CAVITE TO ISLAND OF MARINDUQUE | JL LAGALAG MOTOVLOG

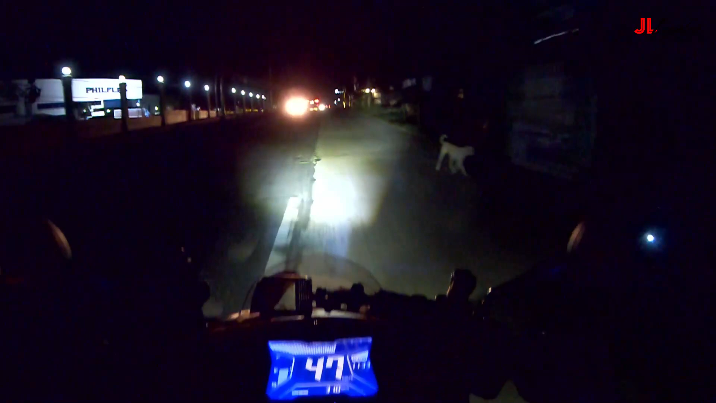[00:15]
Gabi na tayo nag-biay para di ganong matraffic.
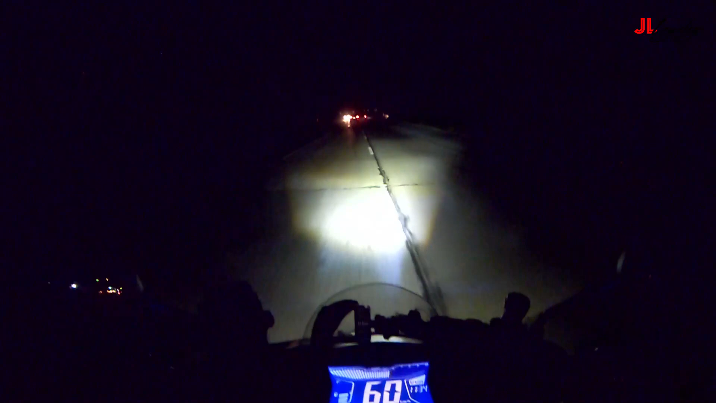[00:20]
At isa pa dun ay iwas din tayo sa mainit na panahon. Ayan. Time check, 11:34 mga lods. Dito tayo ngayon sa Dasma. Ngayon lang tayo nagbukas ng camera. Kita tayo sa GMA. I'm walking alone, the streets are empty. The only thing I Bacoora, Carmona.
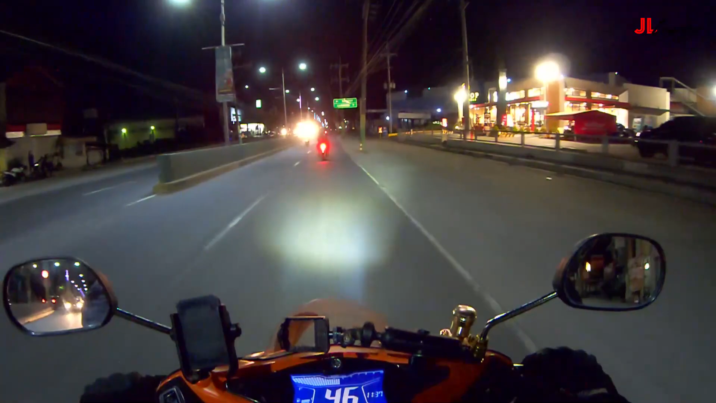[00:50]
I'm getting stronger, step by step. Tuloy lang tayo, mga lods. Sana ay hindi ganang marami yung pasahero ngayon ng barko. Bukas kasi Biyernes Santo pagka Friday. Wala nang ganyan. Wala nang biyahe.
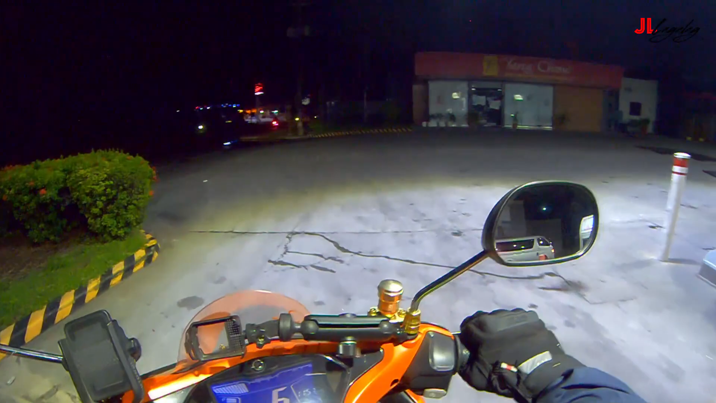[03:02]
Murang gasolina rito mga lods. Walking alone, the streets are empty. The only thing I can see is my own silhouette. I'm getting stronger, step by step. The clock is ticking. Ayan, at malapit na tayo dito sa Binyan, mga lods. I've been flying from town to town, from London.
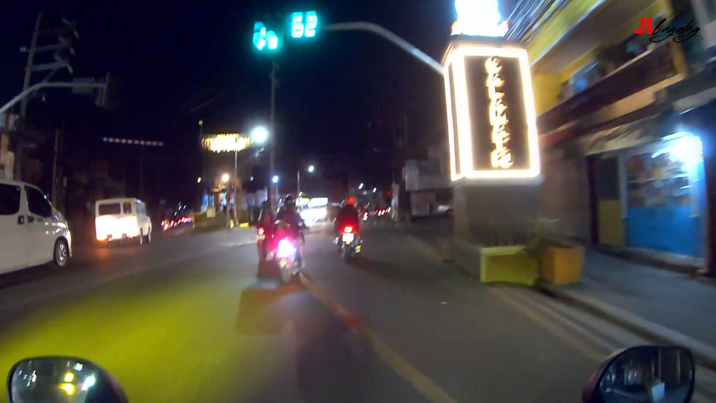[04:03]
Tarosa na tayo. Tuloy pa ang ating lalakbayin. Tarosa, Laguna.
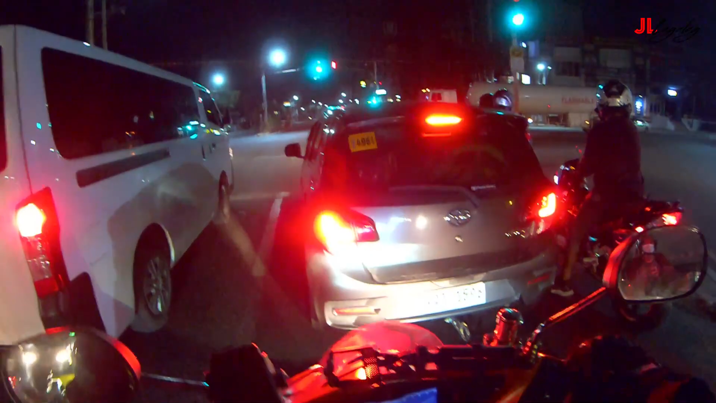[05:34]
Dari lang tayo. Tayo sa binya. Tayo sa binya. Kalamba. Tayo sa Kalamba, Laguna.
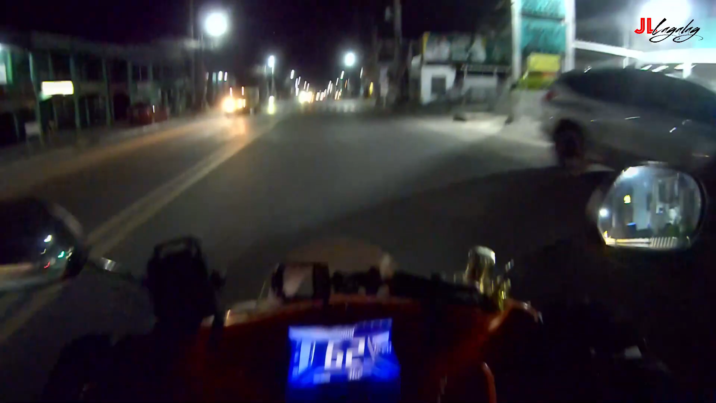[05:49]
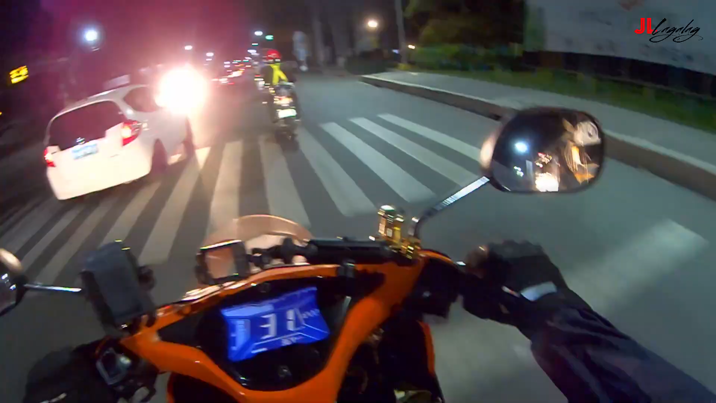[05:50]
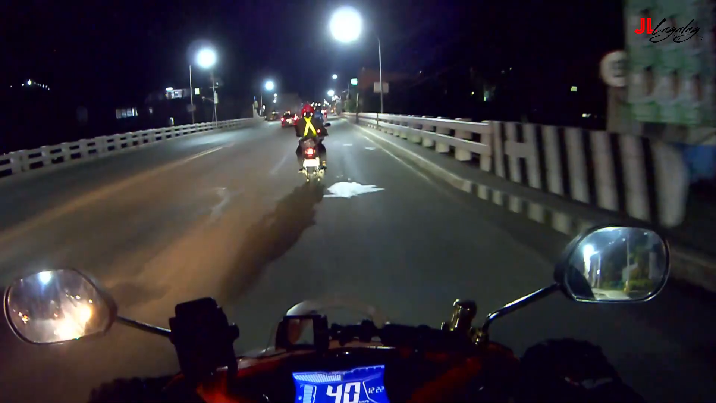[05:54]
Kalamba na tayo mga kalis. SM City Kalamba.
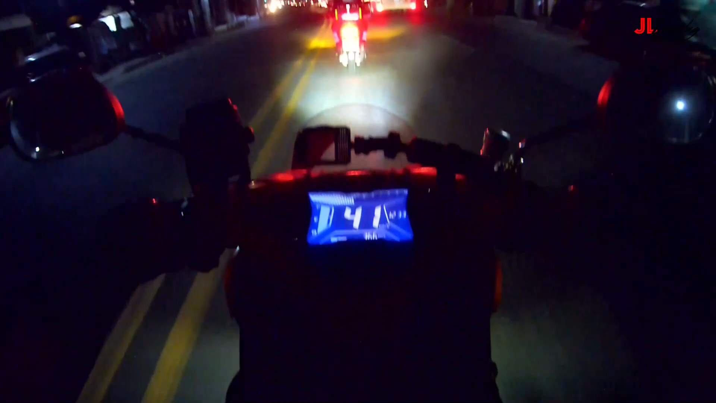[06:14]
Time check 12:33. Ito tayo sa Los Baños. Los Baños na ba ito? Teka, ano bang lugar na ito? Ayun, Santo Tomas na pala tayo mga Lods.
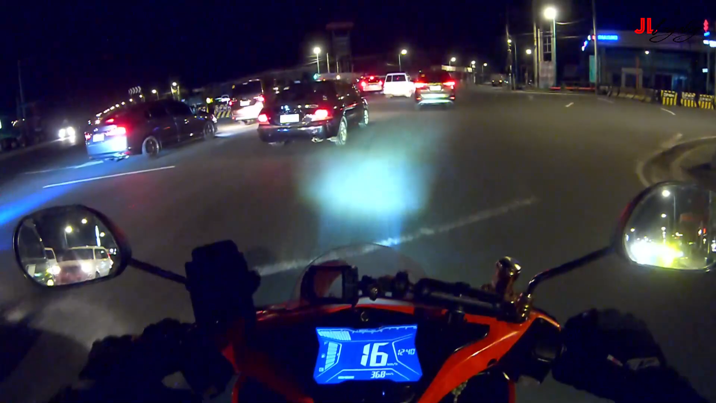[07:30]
Ito mga ganitong gumawa sa laga, oh. Maparami, traffic. Ay, malapit na tayo mga lods sa San Pablo. Yo,
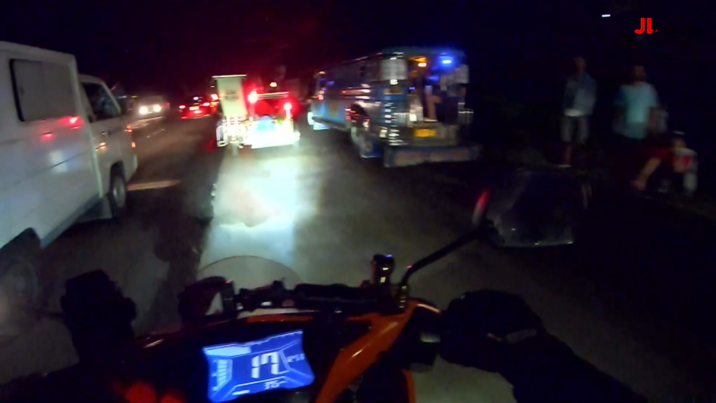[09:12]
Parang mga kagagaling lang sa ano, ulan ah. Huwag namang gayon. Delikadong maulan. Palacio, San Pablo. Ayo, San Pablo na pala tayo mga lods. San Pablo na tayo.
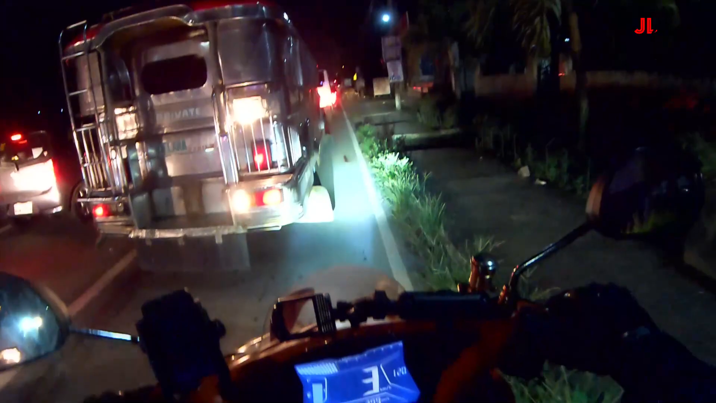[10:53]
Labas ng San Pablo. Dahilan sa traffic. Walking alone, the streets are empty.
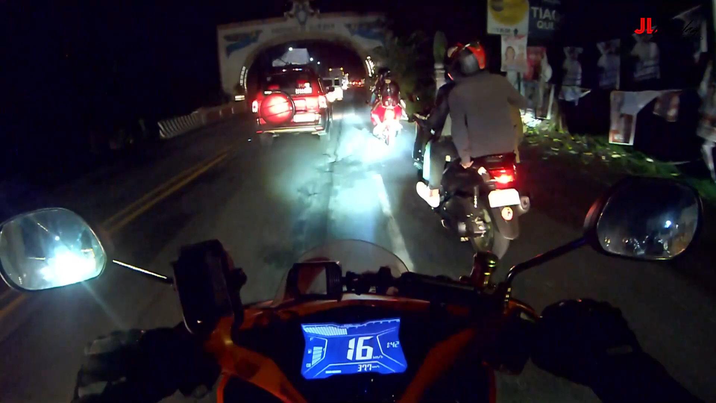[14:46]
Nakalagpas tayo, palagpas tayo ng San Pablo, mga kapatid. Ciao. I've been all around the globe trying to protect your soul.
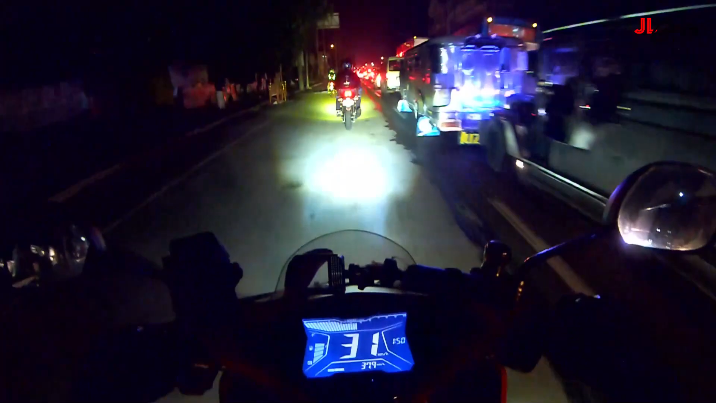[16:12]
Grabe ang pangyayon, kawian. Dami. Ang punong kalsada. Ay, siguro sa barko. Malamang puno din. Maski makakawin ito. Siguradong puno rin ang kalsada sa papuntang Marinduque.
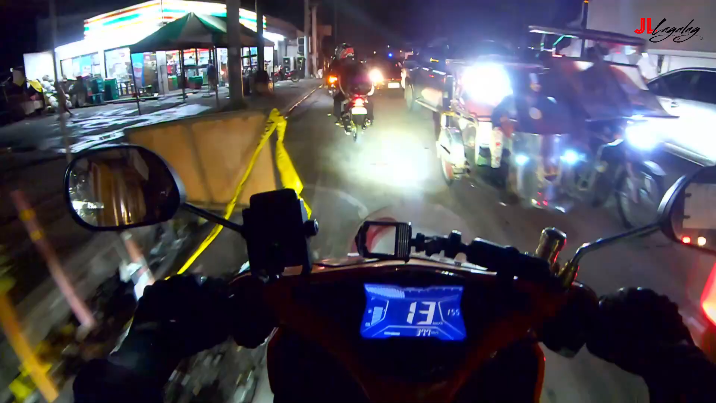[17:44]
goodness. Thank you. Grabe, traffic mga lods. Lupit ang traffic.
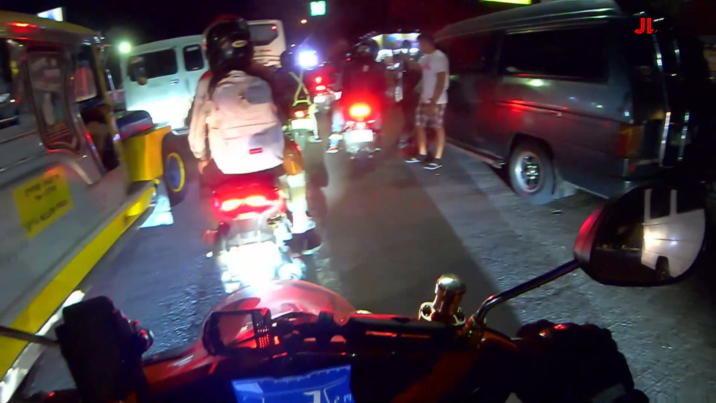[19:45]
Ayan, Sariyaya na tayo mga lods. Ayan na tayo. Sabaya na ang Sariyaya. Ay, ayo. Lucena na tayo. Lucena, time check, 2:32 mga lods.
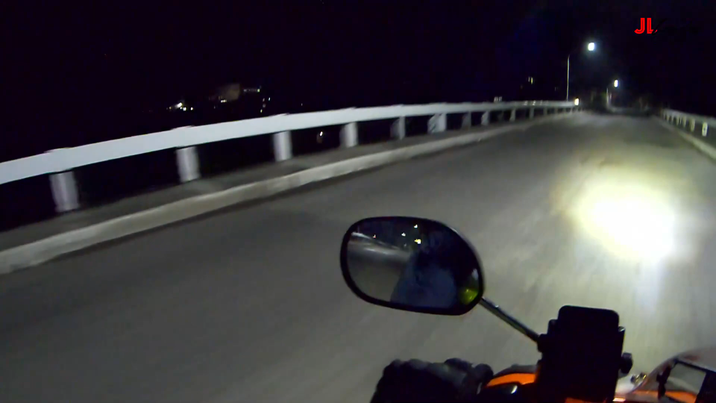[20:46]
Ayan, nasa tuloy na tayo. Lagi na tayo sa bayan ng Lucena. Katapos ang bayan ng Lucena. Sunod naman na yung Dalahigan. Dito na tayo.
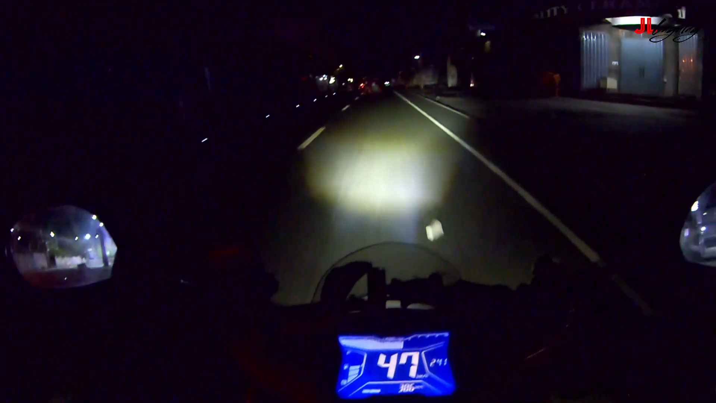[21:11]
Lagpas na tayo ng bayan ng Lucena. Papalapit naman tayo sa Dalahigan. Ayan. Hoy, huwag kang matulog.